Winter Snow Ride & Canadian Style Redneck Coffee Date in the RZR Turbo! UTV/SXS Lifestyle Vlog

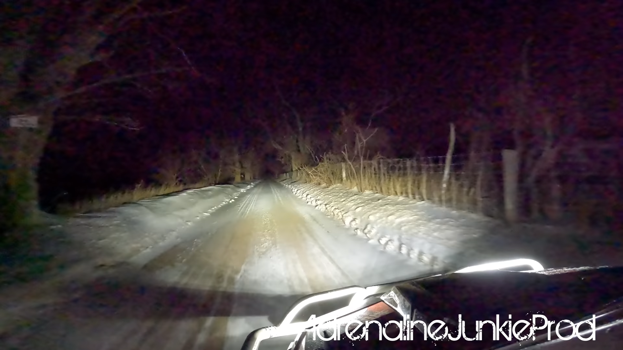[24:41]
My buddy Sean and his X3 when we were leaving the gas station. He was out having some fun, so you know, had to do some donuts together. Here you see me messing around with the Baja Designs lights.
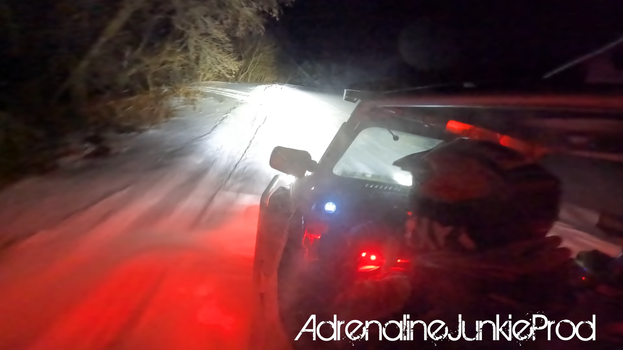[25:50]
Also got a single red LED dome light from Baja Designs, which gives off an insane amount of light for the size it is, and I'm rocking the Adrenaline Off-Road Outfitters LED whips.